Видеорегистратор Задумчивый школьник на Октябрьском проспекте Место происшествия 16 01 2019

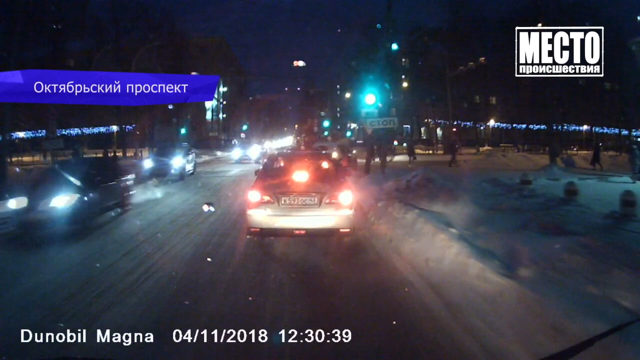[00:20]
Куда пошел на красный? Дэй! Дебил! Судя по видео, задумчивый школьник не испугался автомобилей.
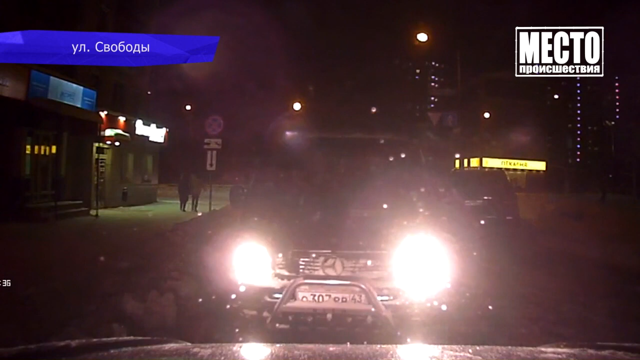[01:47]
На улице Свободы нарушитель на фургоне «Мерседес» поехал против одностороннего движения.